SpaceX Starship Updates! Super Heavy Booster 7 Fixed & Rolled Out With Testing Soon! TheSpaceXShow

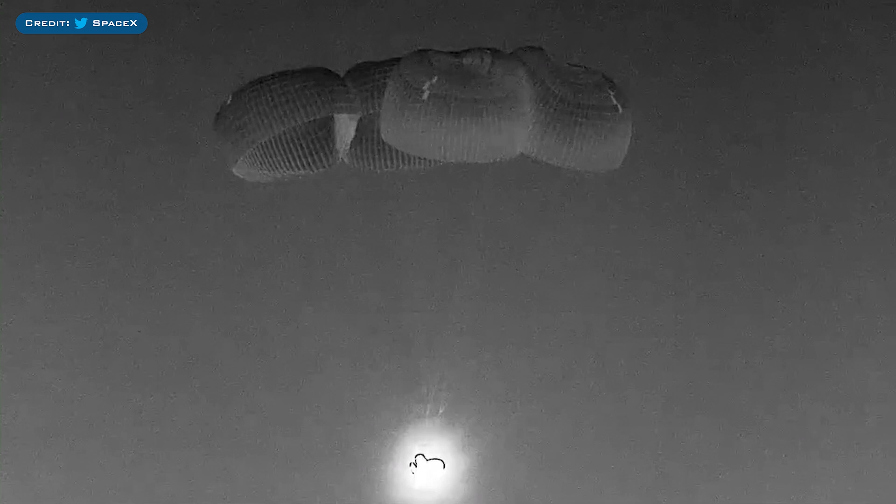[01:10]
SpaceX posted a tweet with an infrared video of the Dragon capsule returning and they said, splashdown of Dragon confirmed, welcome back to Earth.